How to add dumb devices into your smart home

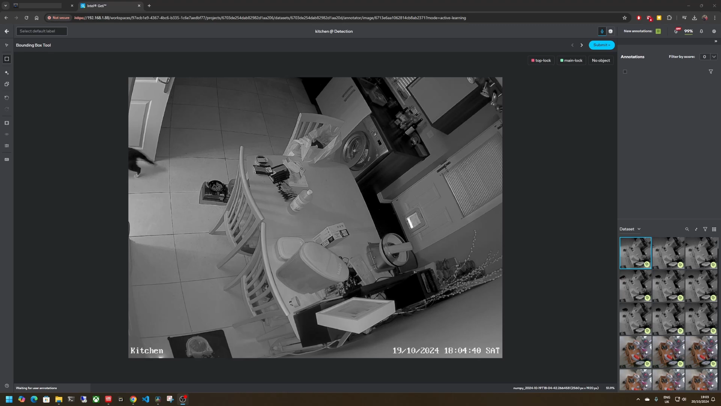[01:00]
I'm going to be using Intel Getty, full disclosure I'm part of the team that develops this but you can use any other product to do this part. So I'm going to go ahead and annotate the objects of interest so I've got my main lock there and my top lock up there. Do this a bunch of times, get your vision model trained and this is training a detection model which is your first going to localize where those two objects are within the scene. Once you've trained your object detection model and are happy that it's detecting the objects of interest I then use a Python script to crop out the region from the video feed and then send it to a classification project.